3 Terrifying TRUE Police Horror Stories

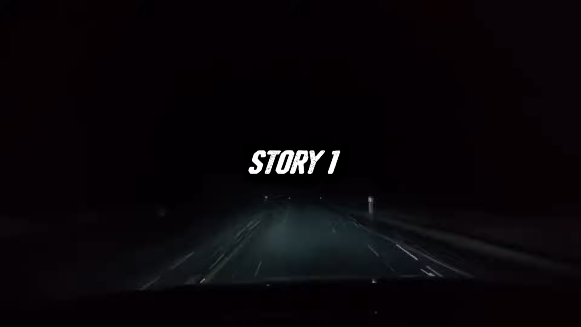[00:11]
this happened about a year ago i had just gotten off work at about two in the morning after a 12 hour shift one of the headlights was broken on my car the right headlight on that car was always going out i think it might have been a
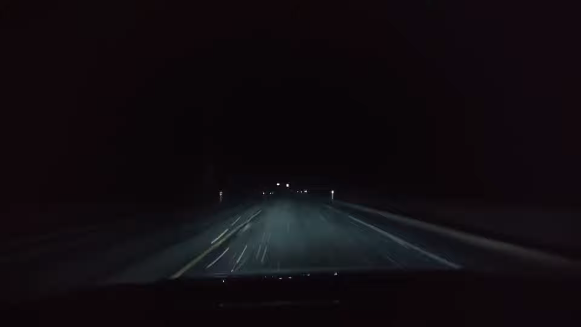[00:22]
fuse problem or something i had taken it to a mechanic but it went out again two weeks later i replaced the bulb on like five separate occasions but it would still always go out it was incredibly frustrating but i was kind of a broke college student so my options were limited anyways i'm driving down this rural country road to get home it's pitch black outside and i'm surrounded by farmland and pretty far from any houses or gas stations as i'm driving i notice a police car parked on the side of the road with all of his lights
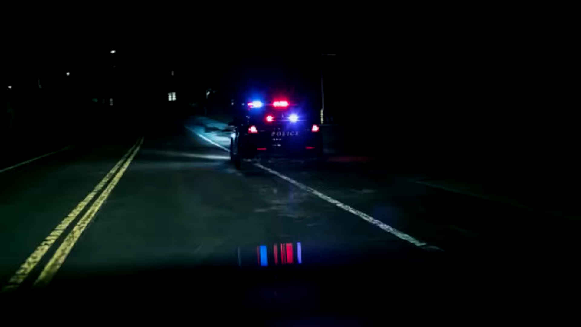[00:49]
off i'm thinking oh shit here we go because i just know i'm going to get pulled over for that stupid headlight the headlights on his car flip on and he pulls behind me a few moments later his red and blues turn on i immediately pull over prepared to get a tongue lashing and probably a ticket for my light being out i turn my radio off and roll down my window as he steps out of his car and approaches